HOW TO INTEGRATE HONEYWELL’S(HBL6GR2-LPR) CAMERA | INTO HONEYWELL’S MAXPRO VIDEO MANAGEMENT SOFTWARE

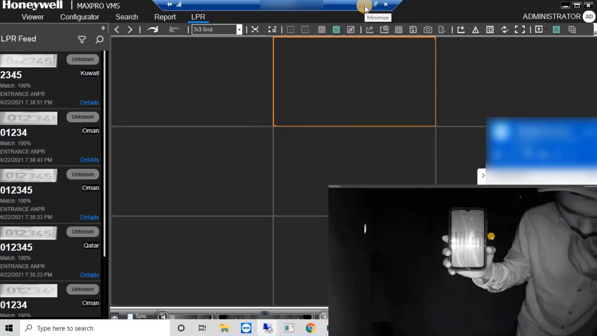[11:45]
It has been detecting the license plate number. To check the recorded video.
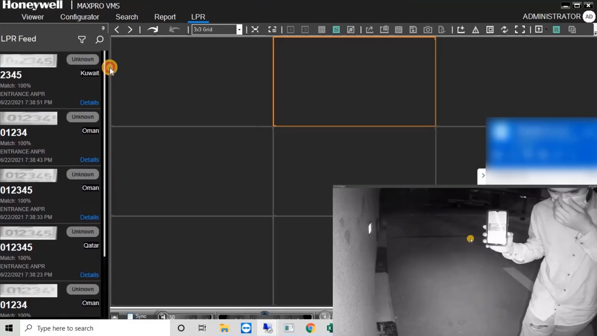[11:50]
Dual click on the particular event. Or license plate number.